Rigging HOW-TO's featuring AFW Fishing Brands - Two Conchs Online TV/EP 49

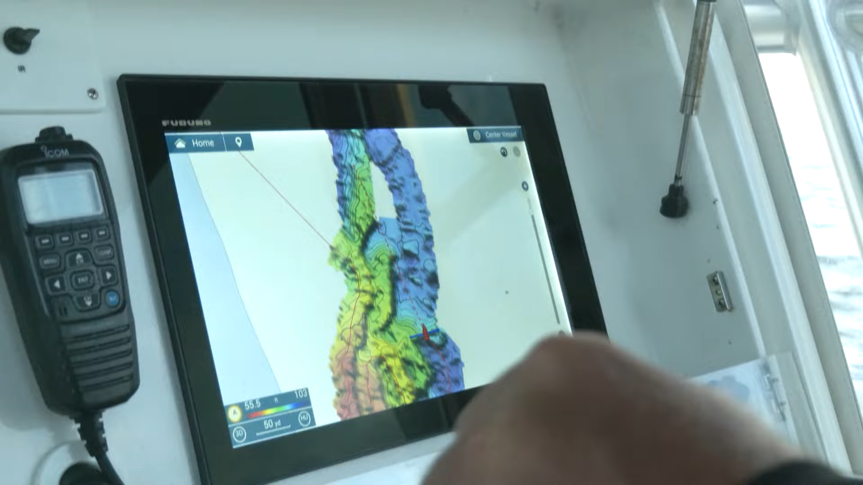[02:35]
Build your own three-dimensional shaded relief charts to find trophy fish others have missed.